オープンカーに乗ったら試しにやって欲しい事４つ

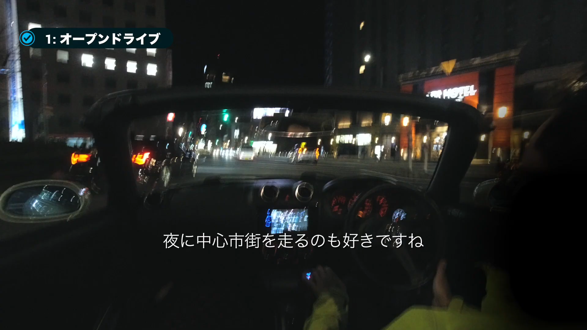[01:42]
あと、夜に中心市街地を走るのも好きですね。車の速度で、街やビルの明かりが視界いっぱいの中、過ぎ去っていくのが好きです。